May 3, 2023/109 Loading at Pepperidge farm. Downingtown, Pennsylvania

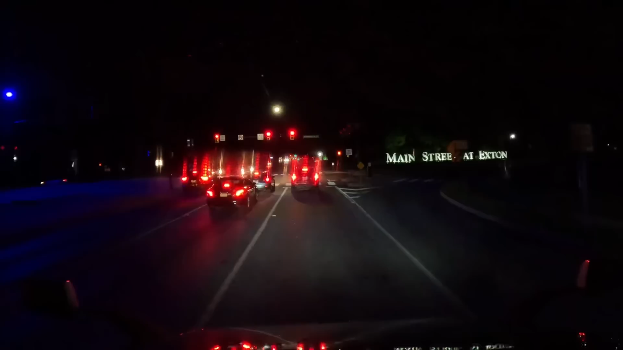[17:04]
We are in, what is this? Main Street at Exton? Maybe that's where we are. Exton, Pennsylvania? EXTON. Downingtown, keep right.
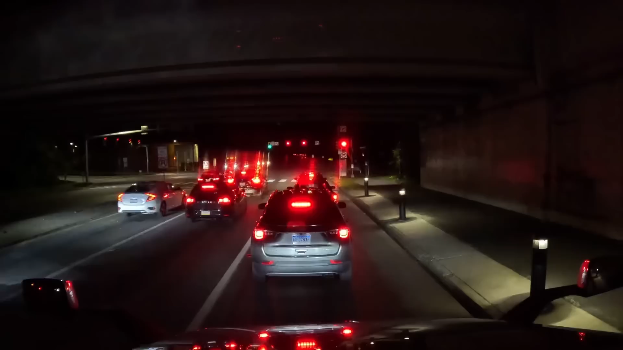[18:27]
Ladies and gentlemen, we're no longer in Kansas, that's for sure. Or maybe we are. Jeez, it's been like this for the last 10 miles. Two-lane roads. Really dark. We're way out in the country now. Alright, the local time here is 10:22. The temperature has dropped.
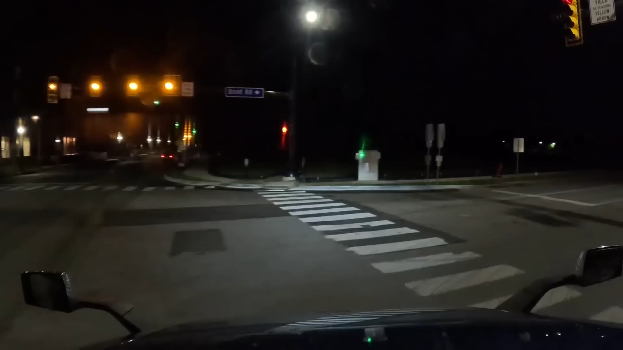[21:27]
We're actually in a little bit of a civilization. Okay, 421 Boot Road is on the left side. Yeah, left side of the road.